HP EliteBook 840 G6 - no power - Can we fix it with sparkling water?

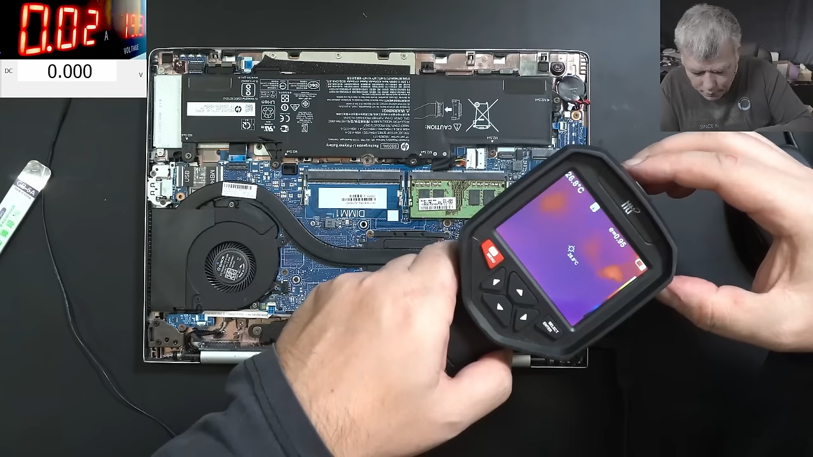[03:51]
it's something there you can see it's something there but here that's the back of the board so it's not on this side of the board so